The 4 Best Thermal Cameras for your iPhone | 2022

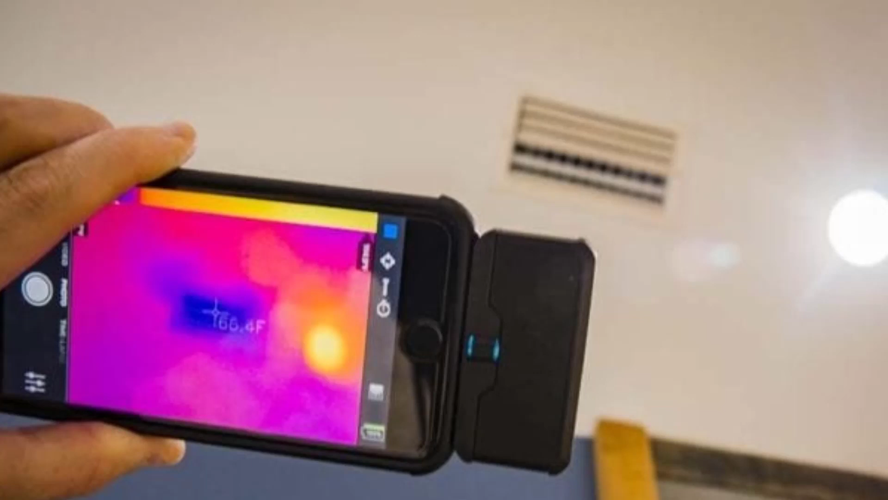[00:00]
These are the best thermal infrared cameras for iPhone. There are no other cameras on the market that can beat them.
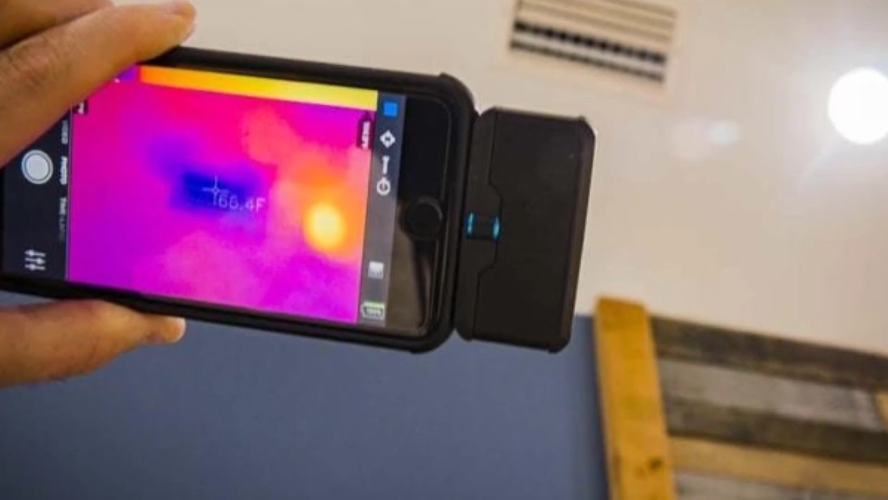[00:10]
We selected four models from which you can choose and we also explain what each camera does best and how you can use it. Thermal cameras for iPhones are a great and cheap alternative to handheld thermal imaging cameras, especially for the home user.
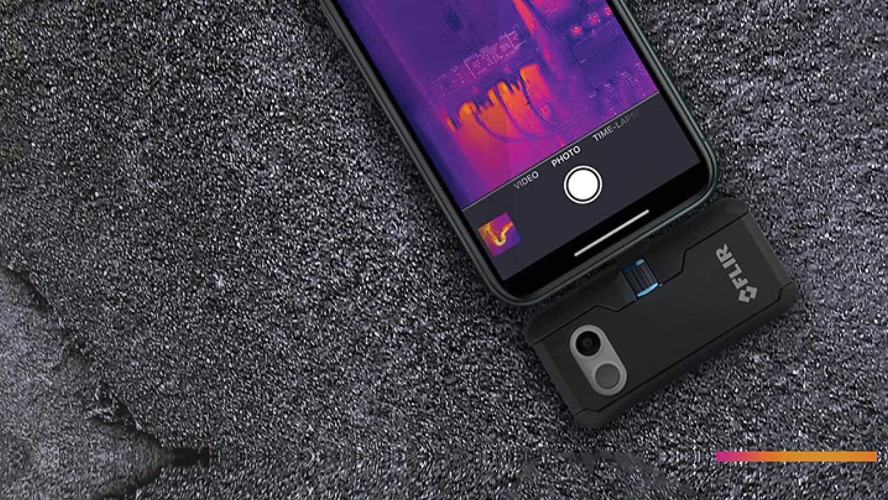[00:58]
But that's not necessarily an issue since MSX is the preferred way to view for most users.
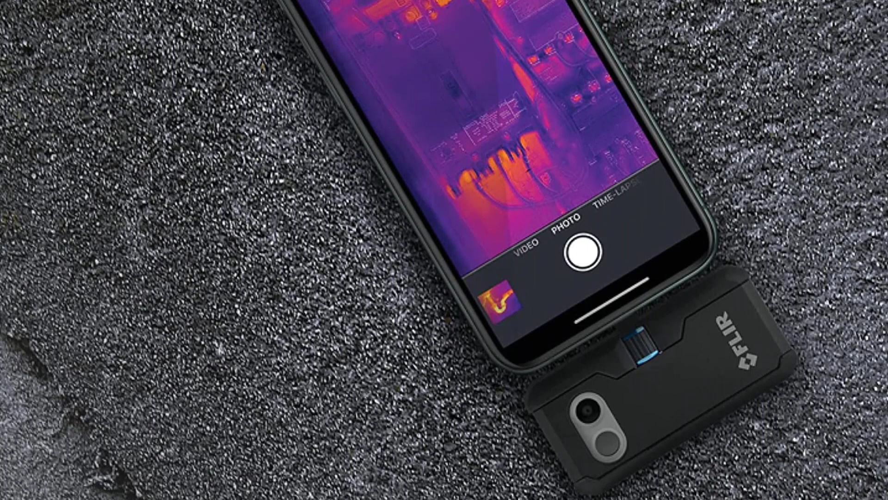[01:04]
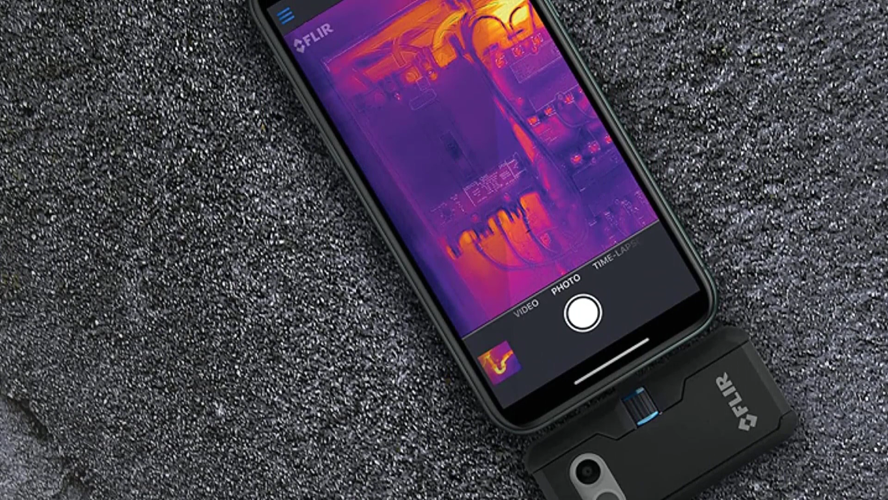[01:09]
That is one of the main reasons that people choose the FLIR cameras for their iPhone instead of the seek thermal ones.
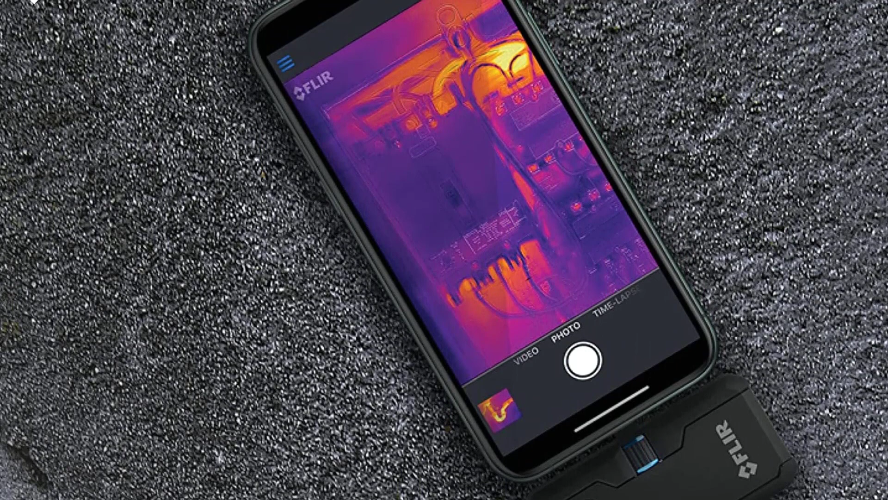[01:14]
But it is limited in other ways too. For example,
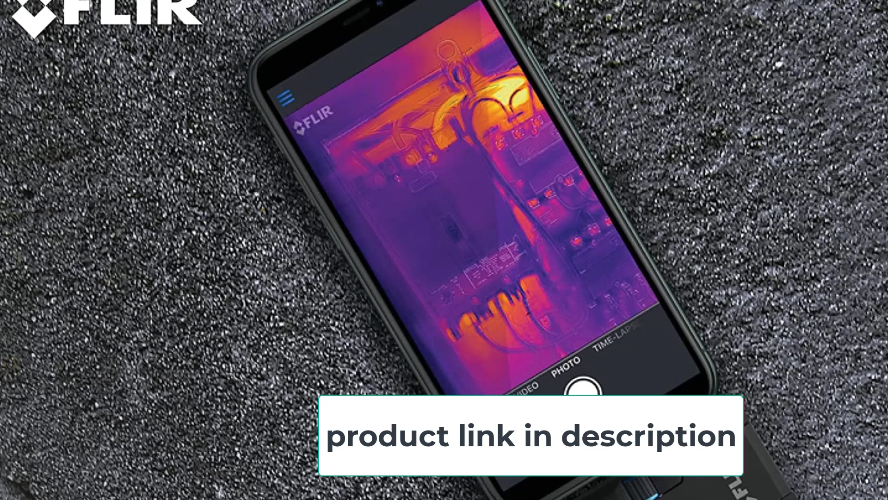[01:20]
the image resolution on its thermal vision sensor is much lower at 80 by 60 totaling just 4800 thermal pixels. Its heat detection and temperature screening capabilities are lower too because
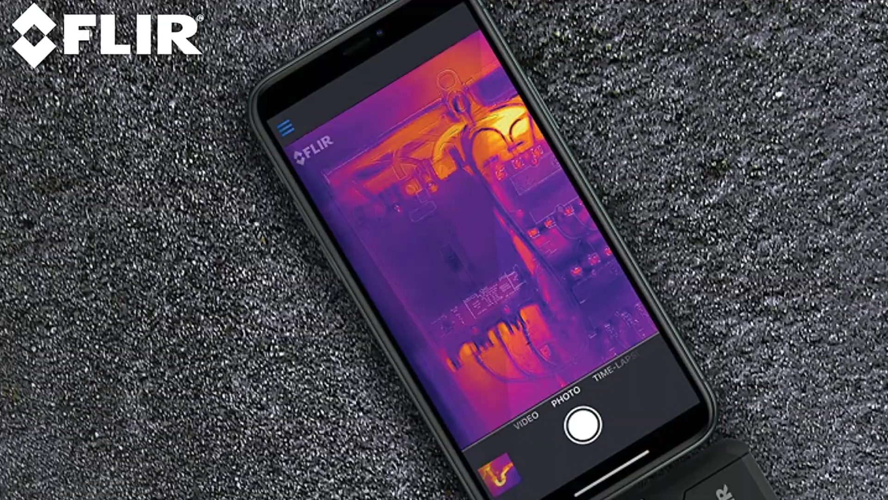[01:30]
it can only
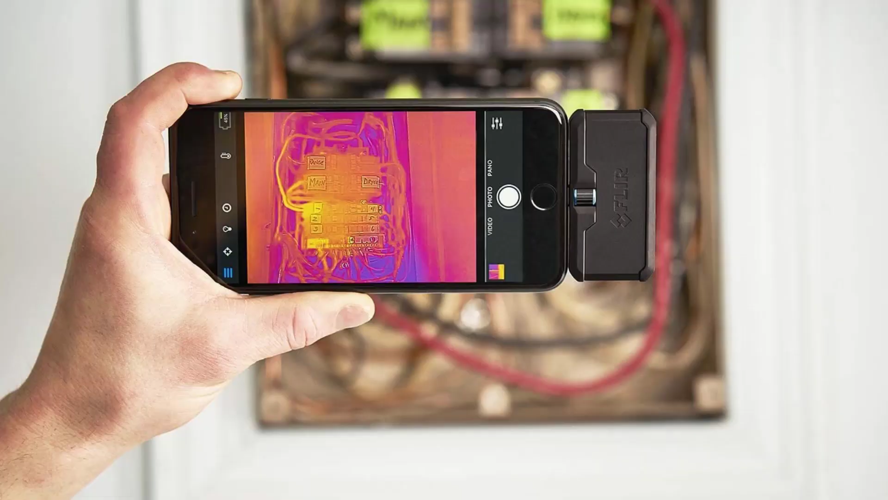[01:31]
measure hotspots within a temperature range from minus 4-248 degrees Fahrenheit, minus 20 to 120 degrees Celsius, with a 0.15 thermal sensitivity.
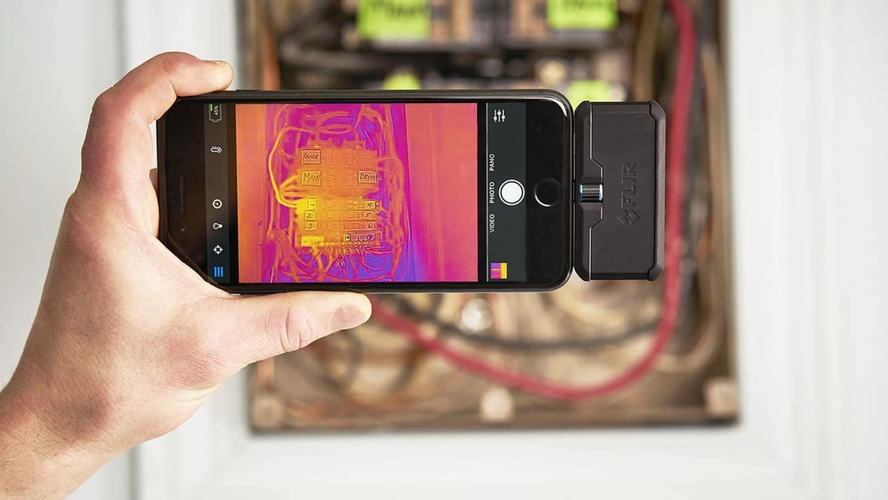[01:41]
It has the same small battery and 2-10 warranty plan offered by FLIR systems for all of their infrared cameras,
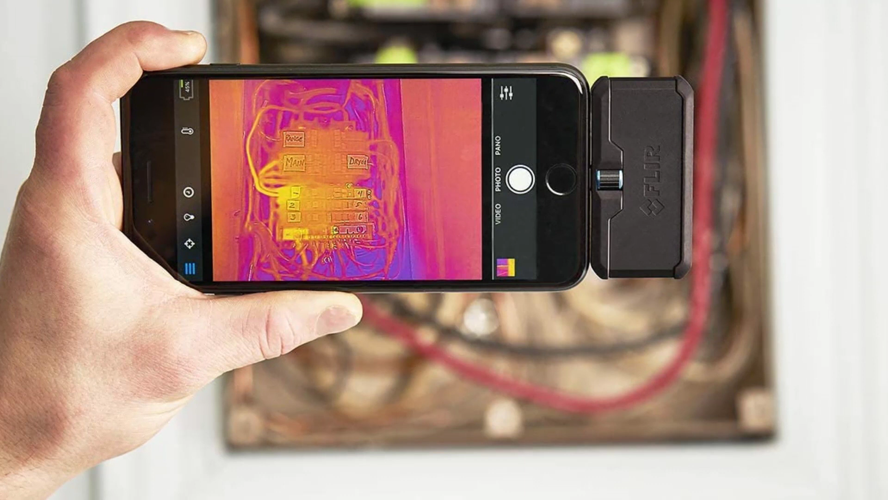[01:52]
2 for the entire camera and 10 for just the thermal imaging system. The 2-10 plan is activated once you complete product registration within 60 days of purchase.
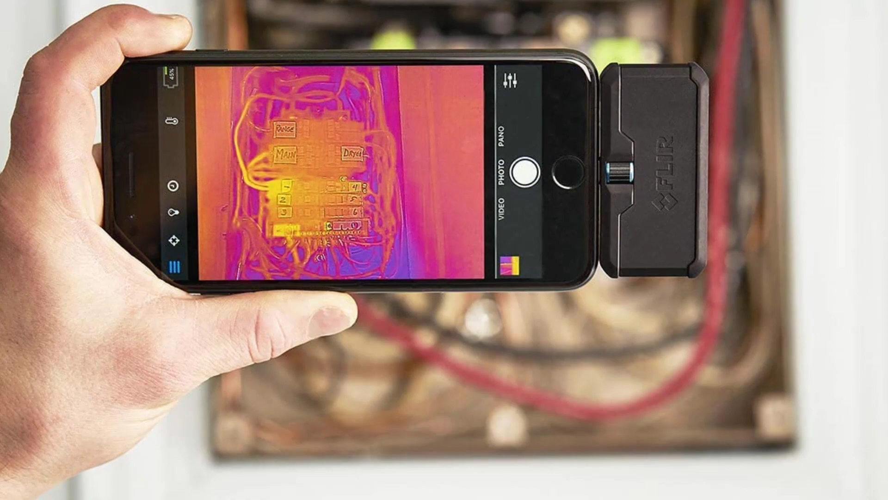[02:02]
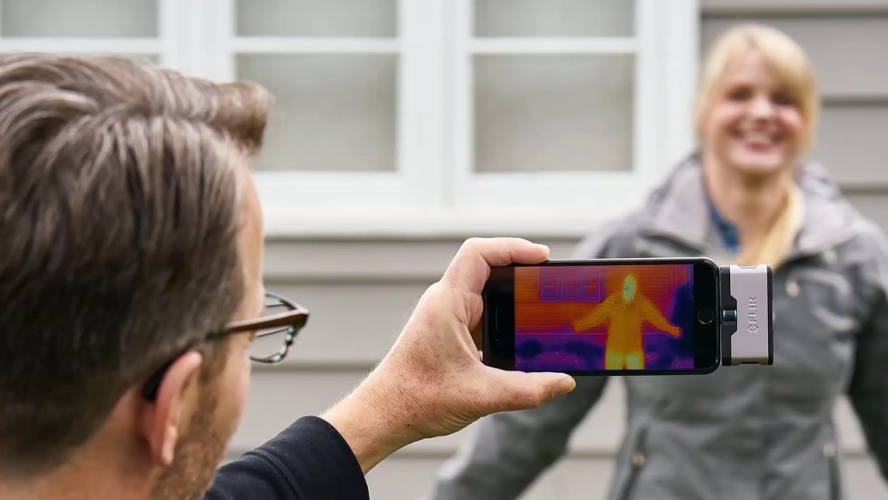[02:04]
At number 2 FLIR 1 Gen 3, it is very similar to the 1 Pro. It attaches to your iPhone via the lightning port.
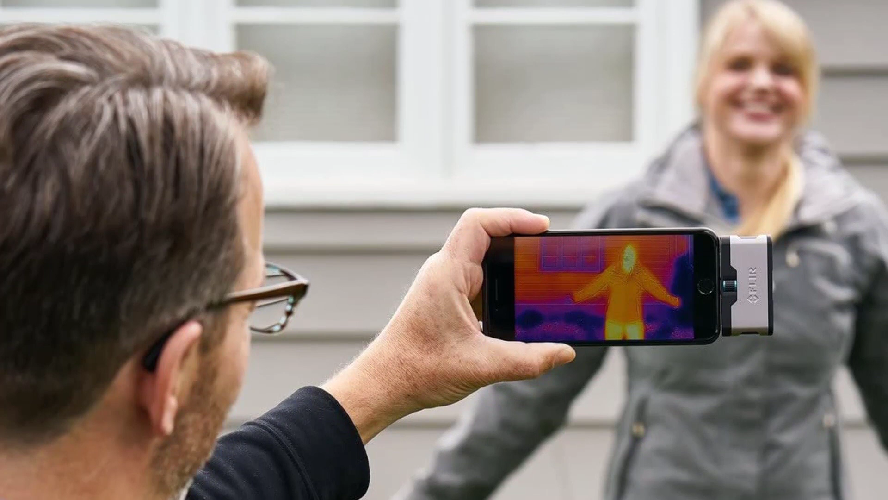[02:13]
You download the same FLIR 1 app from the App Store, however it has limited functionality. For example, probably its biggest feature that it is missing is the fact that you can't switch between image modes and you can only view an MSX mode. You can't access just the image coming from the visible light camera.